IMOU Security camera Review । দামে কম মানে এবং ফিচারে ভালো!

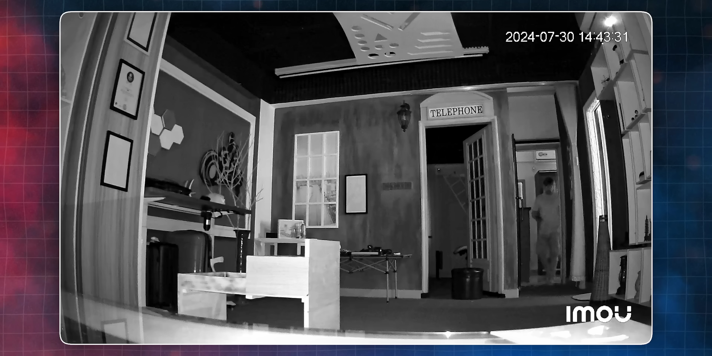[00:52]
एबंग लो लाइटे बेश भाला प्रफरमेंस कोरार कारूने इबंग क्यामरे को लोखुन ताप्ता चेले दारज तेकी उनित पारबें आमी वीडियो डेस्क्रिप्शने लिंक दिये दुब बा�
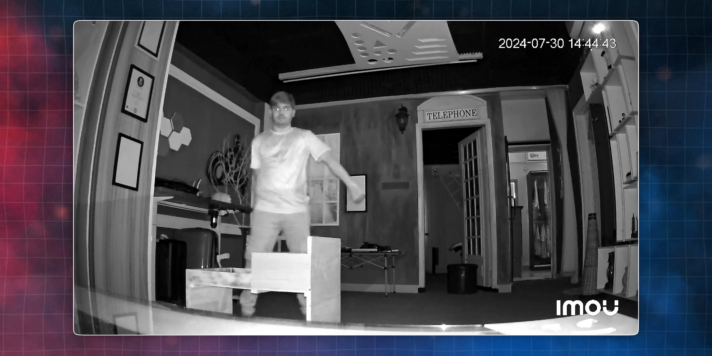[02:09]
नाइट विशन सप्रोट कोरें 10 मीटर एर मोद ए ठीक टाक रिजल्ट एर